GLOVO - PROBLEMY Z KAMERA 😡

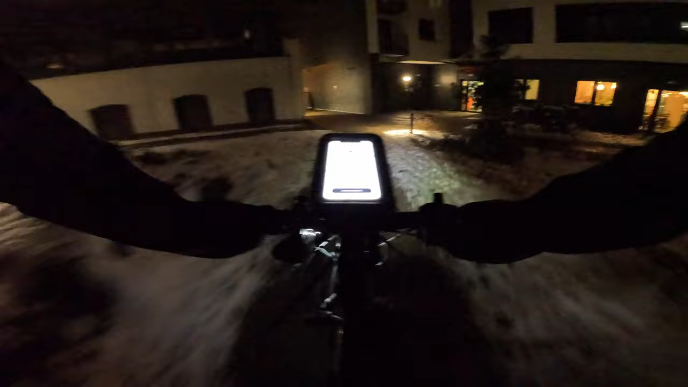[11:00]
A pojechałem dookoła. No jest tu wejście. Ta bramka się otworzyła w momencie, jak ja byłem 2 metry od niej.
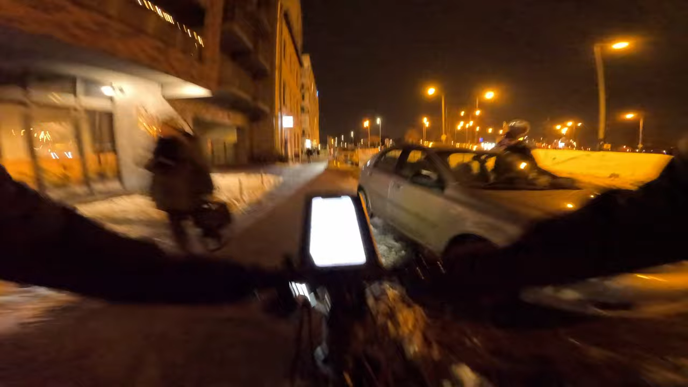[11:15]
Czyli to chyba na jakąś fotokomórkę działa. Gdzie jest ten Carrefour? Chyba na parterze był.